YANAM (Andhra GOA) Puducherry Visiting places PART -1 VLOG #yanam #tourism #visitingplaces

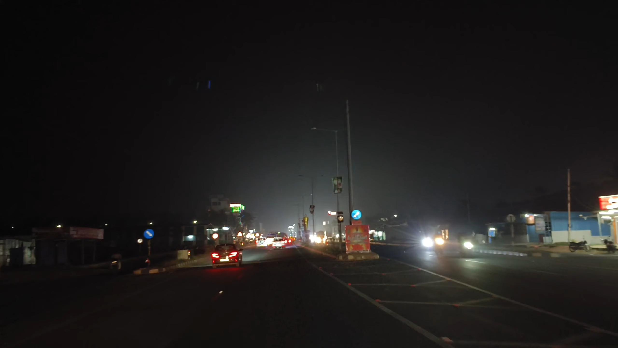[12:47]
చెప్పా కదా ఇదే బైపాస్ రోడ్, యానం బైపాస్ రోడ్లో లెఫ్ట్ సైడ్ మొత్తం మీకు వెళ్తుంటే ఆ బ్రిడ్జ్ దాటి ముందుకు వచ్చి వెళ్తుంటే,